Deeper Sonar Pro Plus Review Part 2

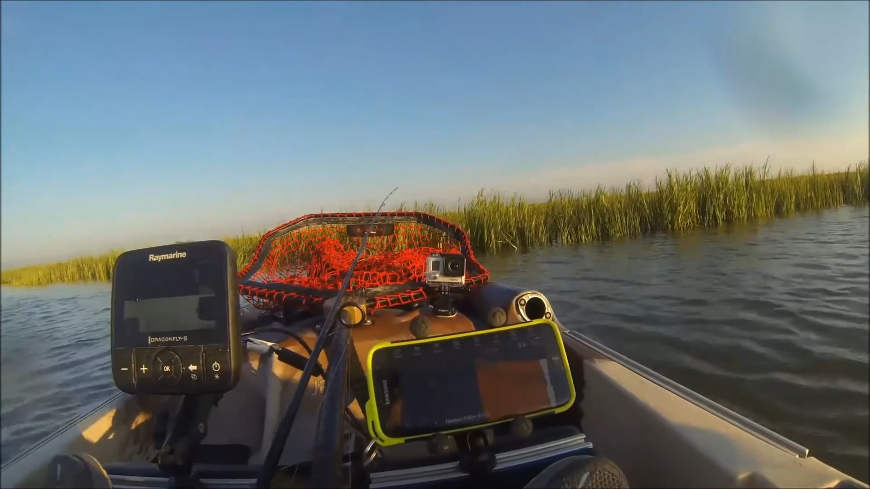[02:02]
As you can see, I'm in deeper water. It's reading about six foot, two or whatever, and my ray marine is saying 5'9". That could be all dependent on transducer location and height. I suppose if I wanted to, I could take this flex track here and submerge the ball a little bit to get it pretty darn close.
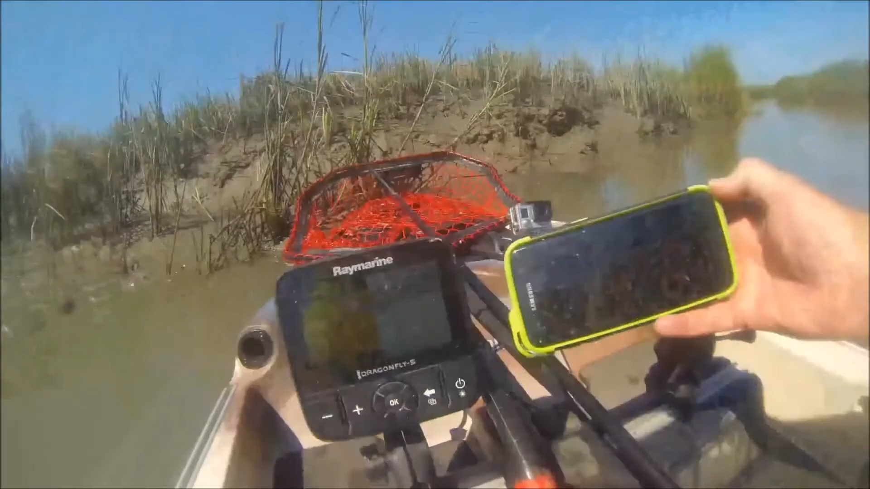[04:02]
but with the sun compared to the Ray Marine, you can see that maybe the Ray Marine has a better display. But, you know, that's all not the fault of the deeper fish finder.